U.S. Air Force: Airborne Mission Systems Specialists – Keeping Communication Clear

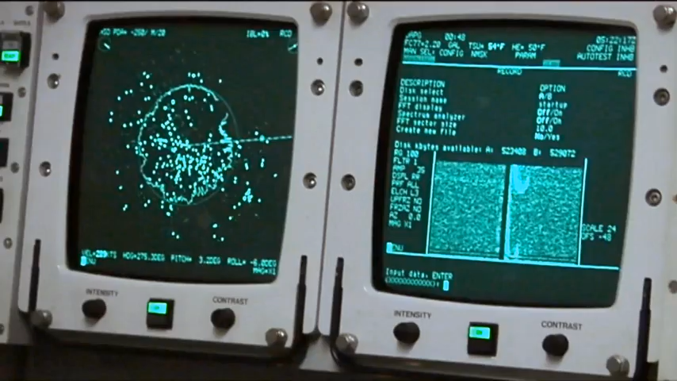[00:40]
I work directly with the radar technician to process that radar data and ensure that it is properly displayed on the screens,
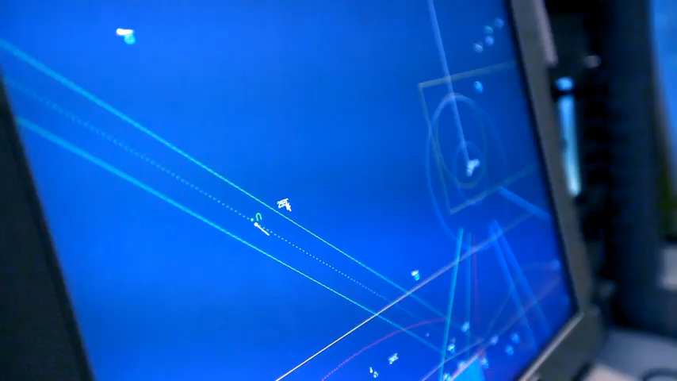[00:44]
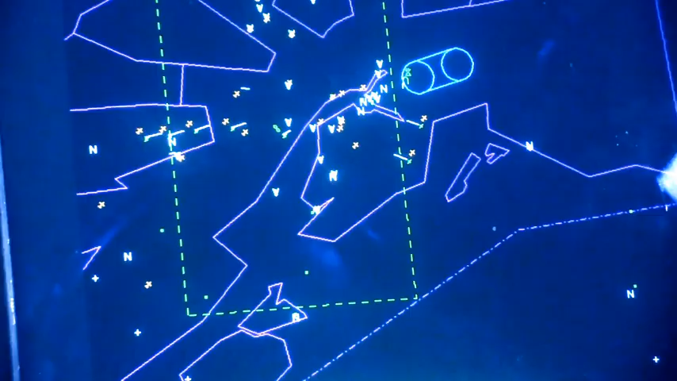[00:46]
which is what the surveillance operators use to see what's out there.